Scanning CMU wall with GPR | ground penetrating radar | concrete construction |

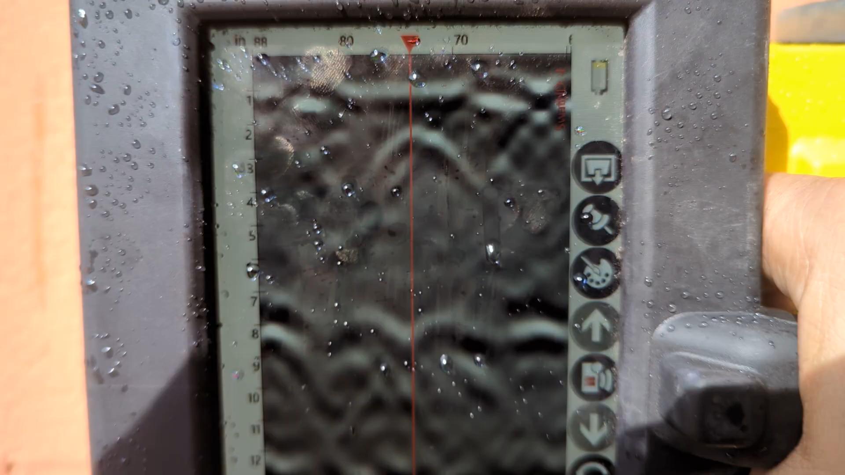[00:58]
And that's how you tell. You don't get that little blip on the top.
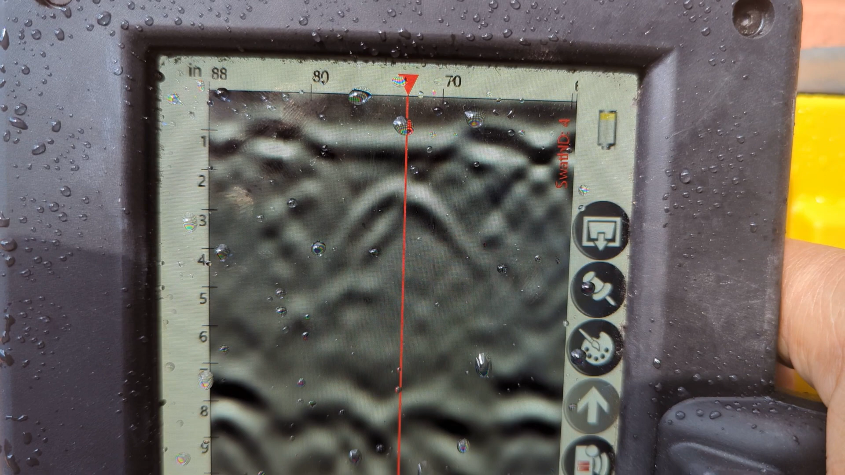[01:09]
response interior to the wall indicating a filled in wall with a reinforcement. Now for this system the red line is actually located to the
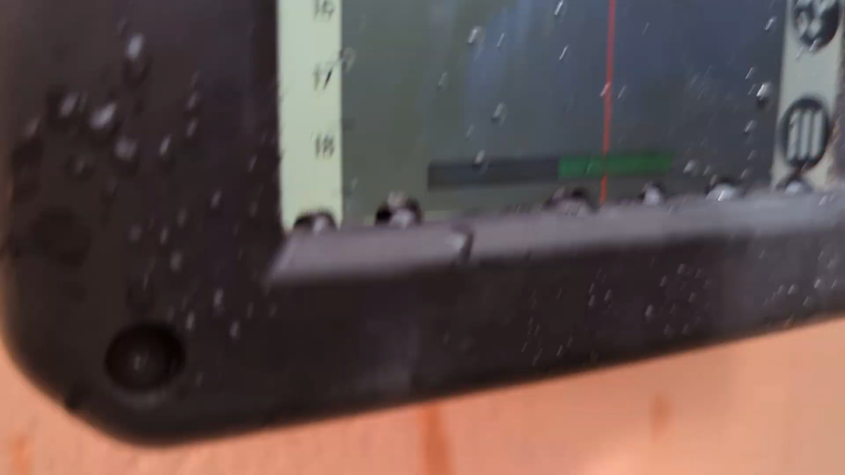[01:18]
front of the GPR right here.
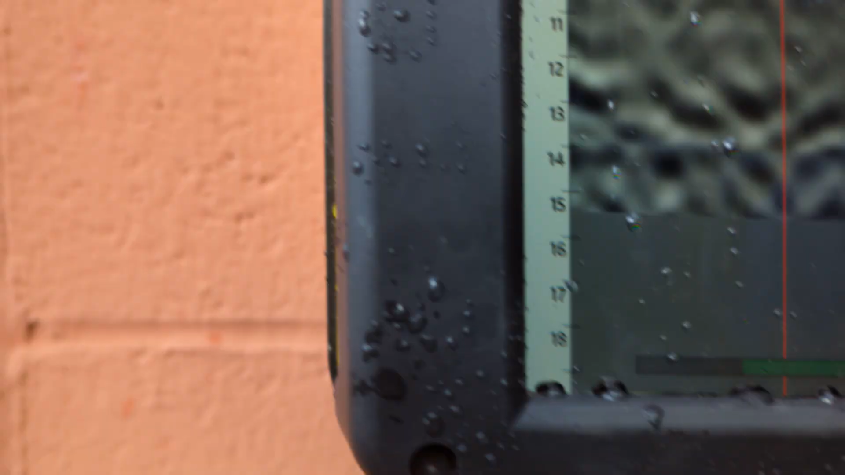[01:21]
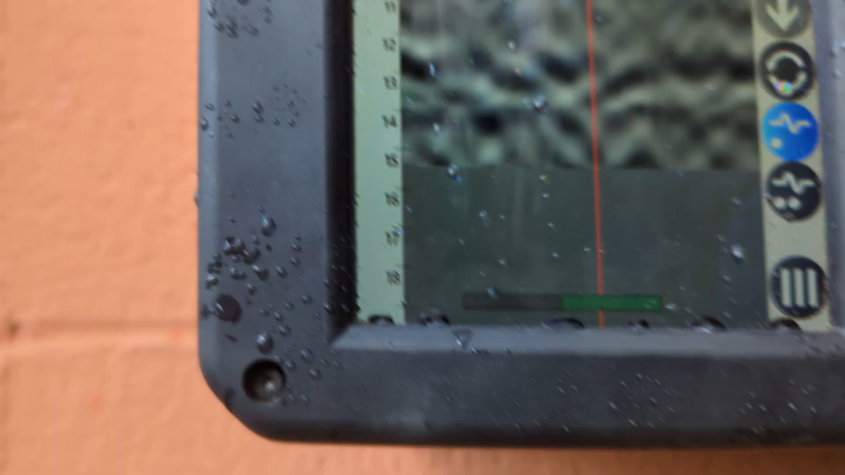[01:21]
It's not off to the side like many others.
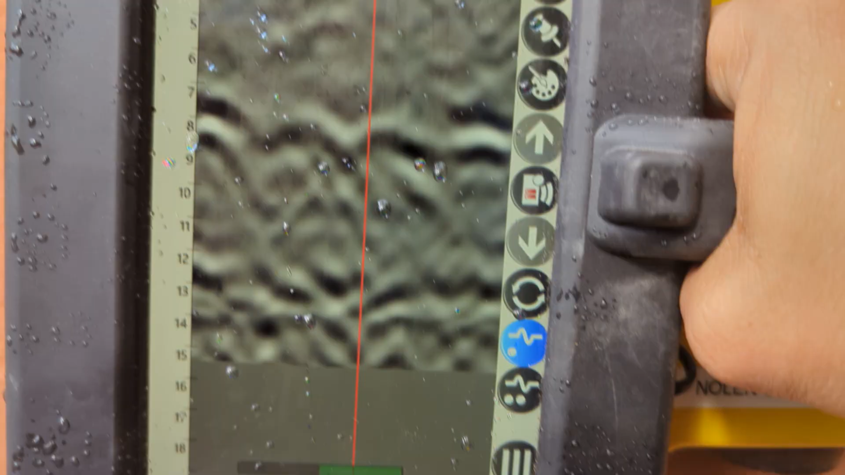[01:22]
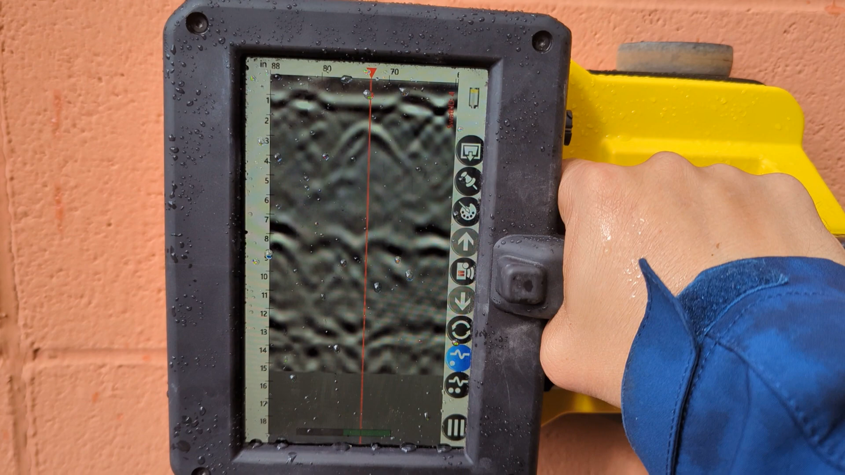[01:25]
It's right off to the front and so that's a great indication of a filled in cell with reinforcement.
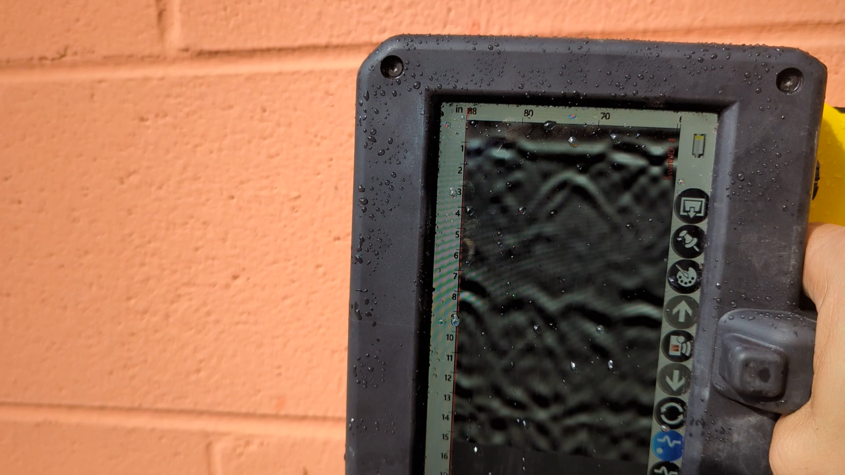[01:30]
Go ahead and keep going kind of just show you a few more. So empty empty empty all these are empty all these are empty empty.
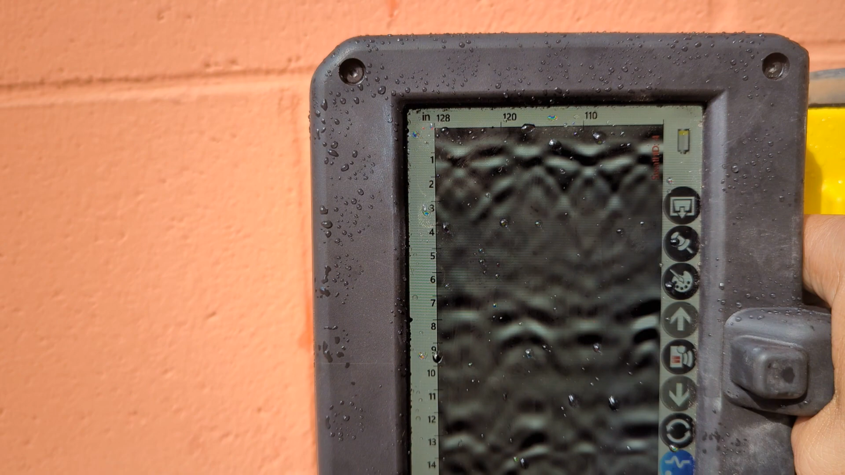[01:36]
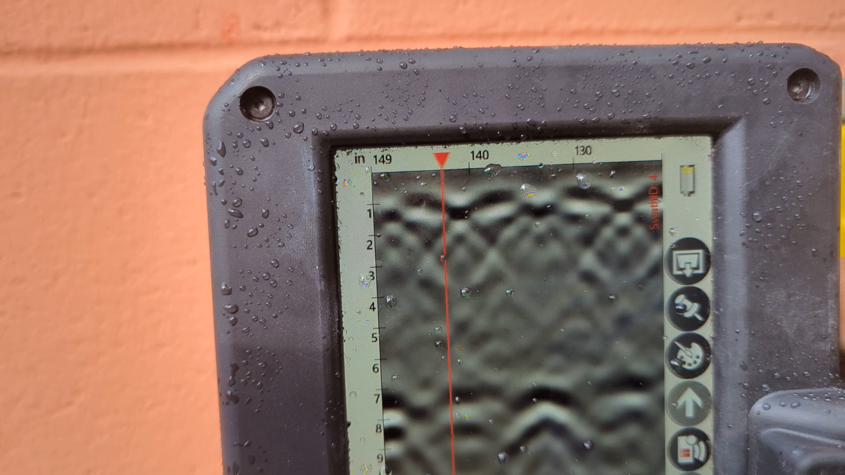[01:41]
Now you can see you kind of get these little breaks in between right that little break there that's the center of the block right.